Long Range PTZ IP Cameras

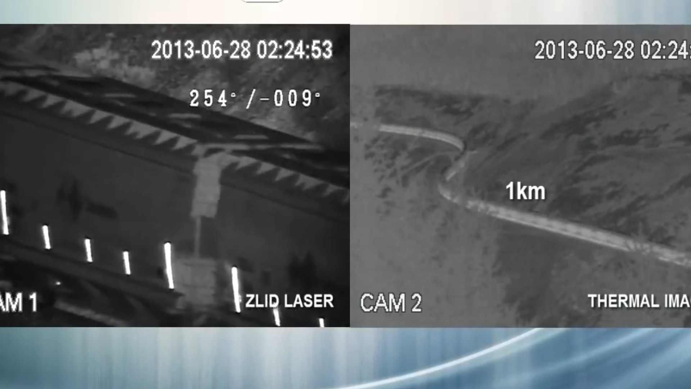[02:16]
giving us the ability to reference any object throughout the scene.
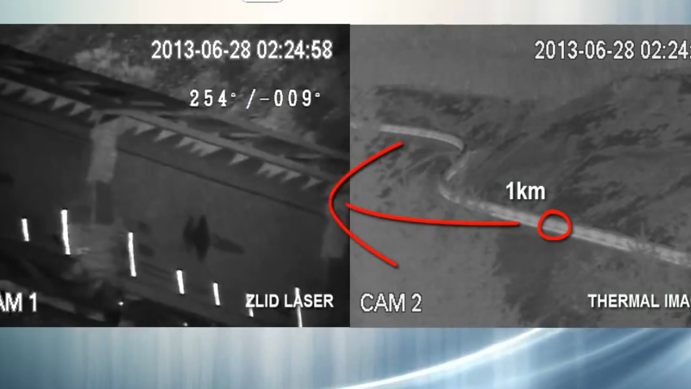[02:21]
Notice the train cargo is crystal clear even at night.
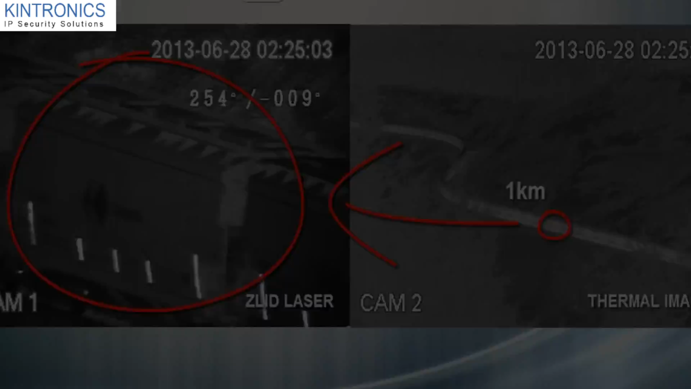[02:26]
Long range camera systems provide amazing capability.